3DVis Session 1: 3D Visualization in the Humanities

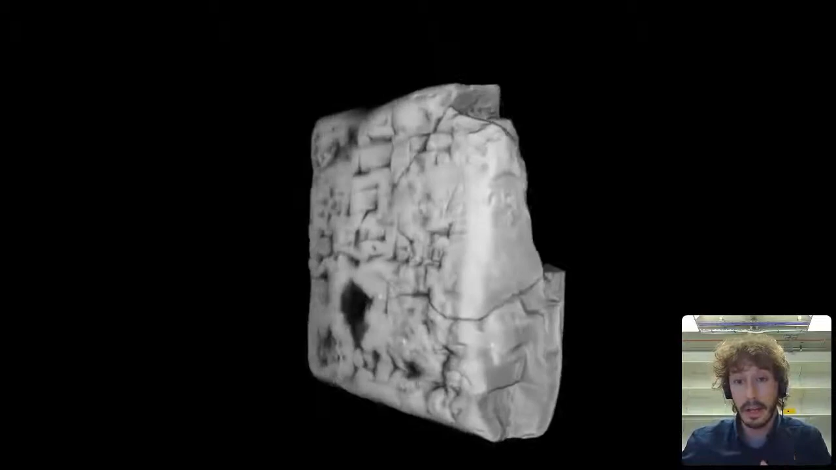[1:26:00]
This is the object as from its surface, and what's important to show you here is that you don't just get the surface, you also see what's written underneath the surface as well.
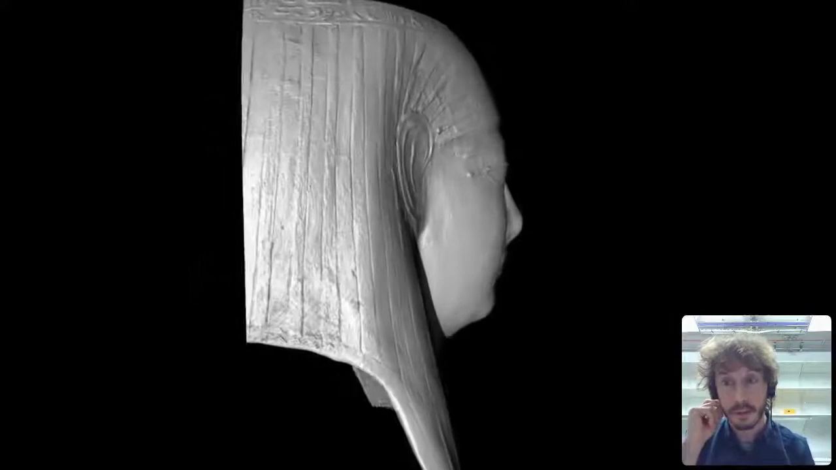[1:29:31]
such as the gilding and also the mold that was used to make the impression on the inside of the mask, which we can see here, which obviously shows you a lot more detail than you see on the outside in some places.
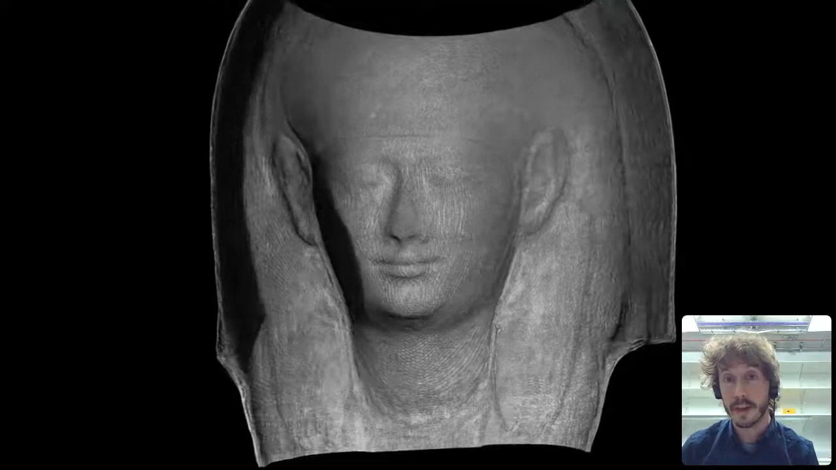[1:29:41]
And you can also see, for example, the texture of the linen on the inside of the mask as well.